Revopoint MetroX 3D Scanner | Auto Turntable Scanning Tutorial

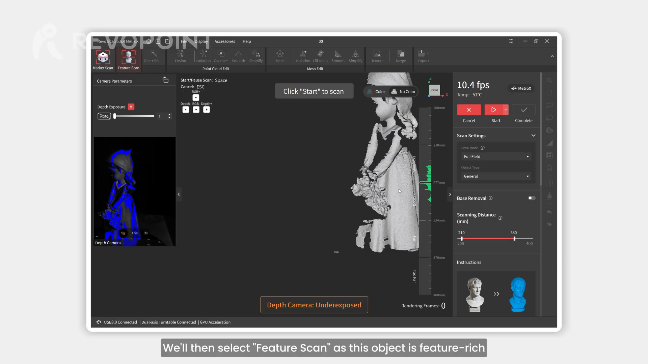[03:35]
we'll then select a feature scan as this object is feature rich switch the scan mode to be auto turntable choose a general of four object type and enable a color scan click the auto turntable
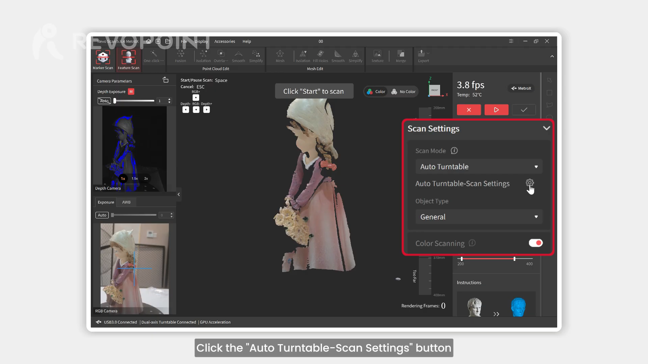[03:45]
scan settings a button and you will see dual axis turntable connected then set the parameters accordingly
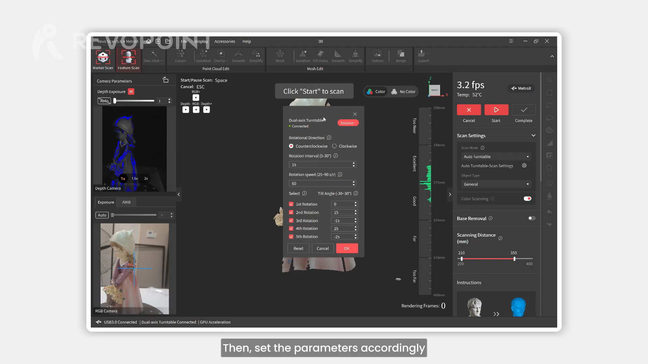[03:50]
first set the rotation direction to either counterclockwise or clockwise next is the interval angle
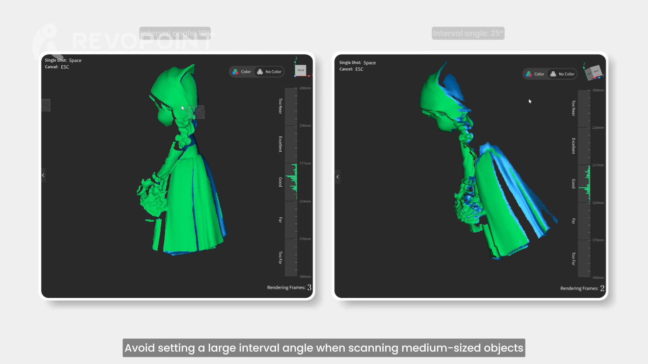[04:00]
avoid setting a large interval angle when scanning medium-sized objects as it may cause details to be missed set a moderate rotation speed to prevent shaking when the turntable pauses
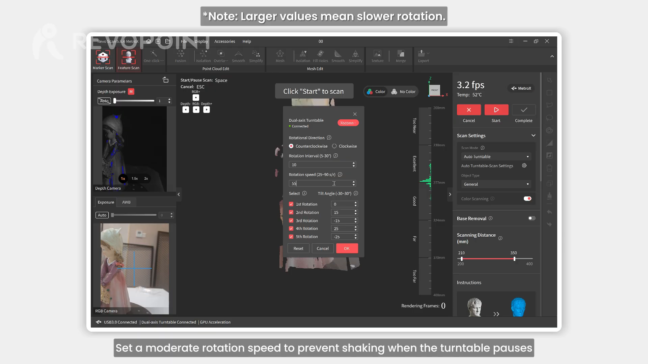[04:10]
next set the number of rotations and tilt angle
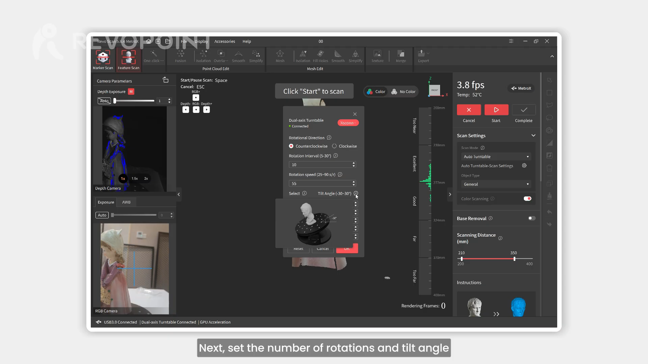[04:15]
we recommend setting the tilt angle to zero degrees for the first rotation this ensures the scanner captures the object horizontally aiding in
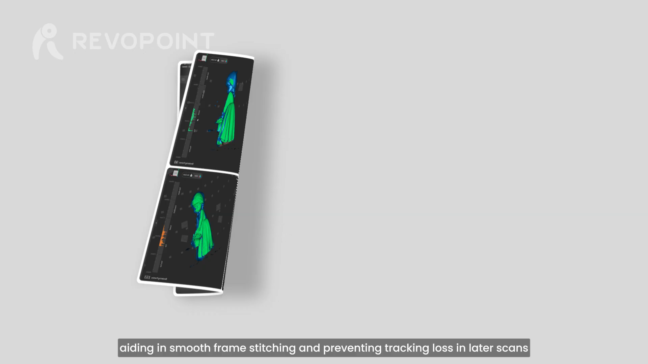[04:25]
smooth frame stitching and preventing tracking loss in later scans
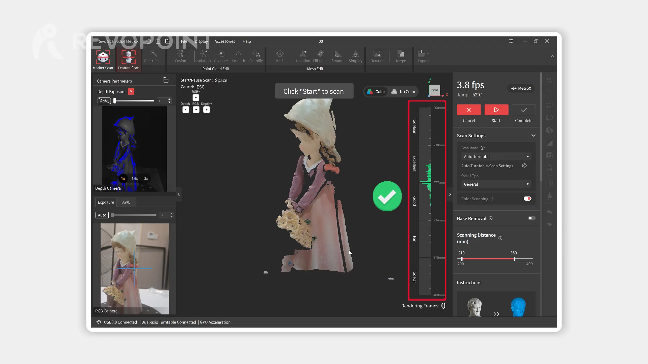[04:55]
click to switch to the white model preview making it easier to observe real-time model data then click a start
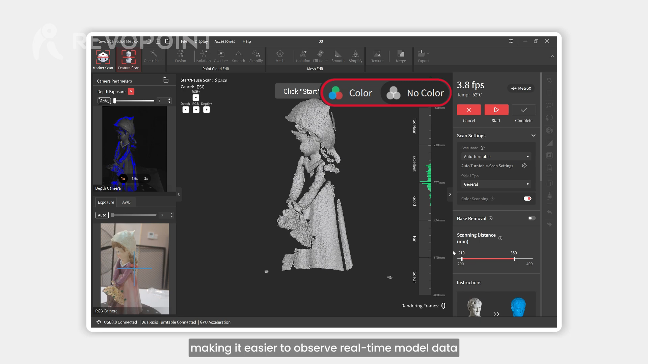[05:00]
for this scan we manually adjust the depth camera's exposure
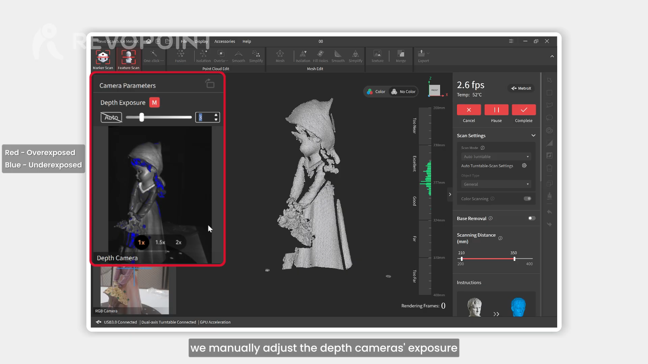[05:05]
set the exposure value according to the red and blue changes
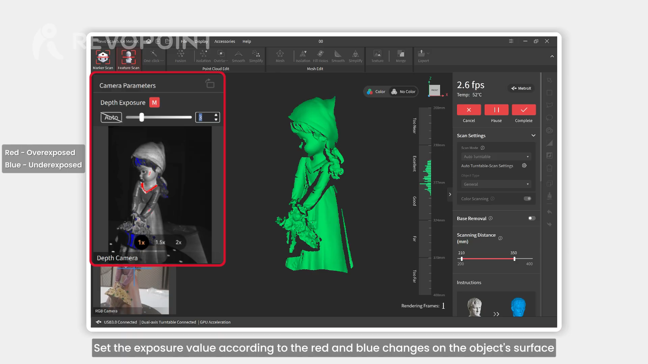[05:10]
on the object's surface keeping it as gray as possible
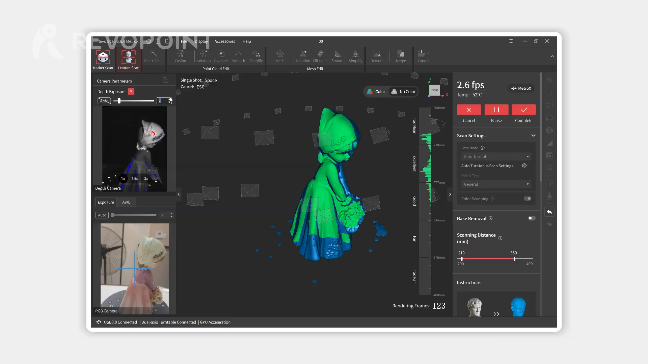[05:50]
During the scan, the distance indicator may show the scanner outside the optimal range due to tilt angle changes.
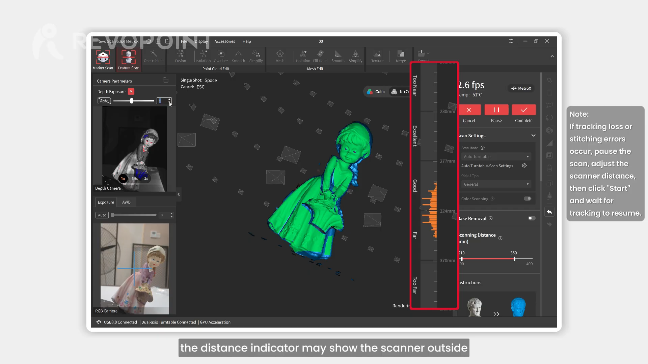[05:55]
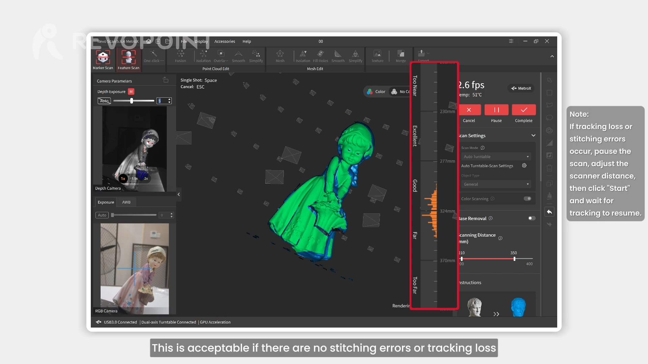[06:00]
This is acceptable if there are no stitching errors or tracking loss.
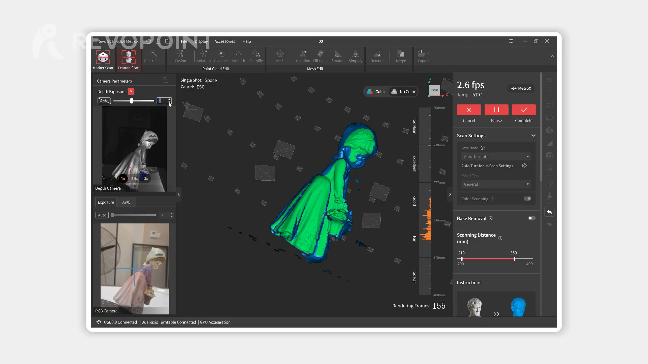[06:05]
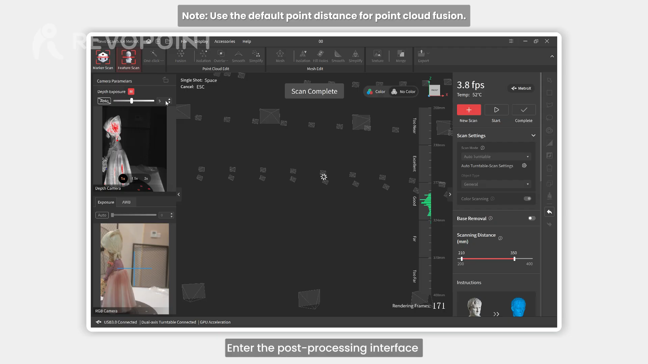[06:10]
Enter the post-processing interface once the scan is completed and perform point cloud fusion.
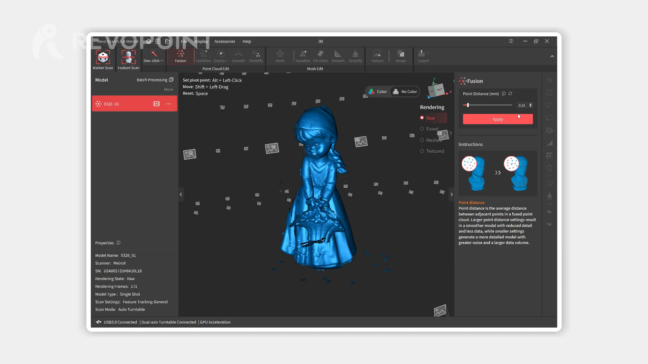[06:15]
Next, detect and remove isolated data,
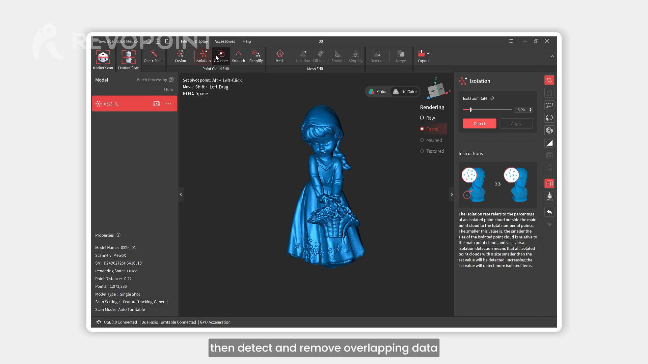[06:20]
then detect and remove overlapping data, and finally, process the mesh.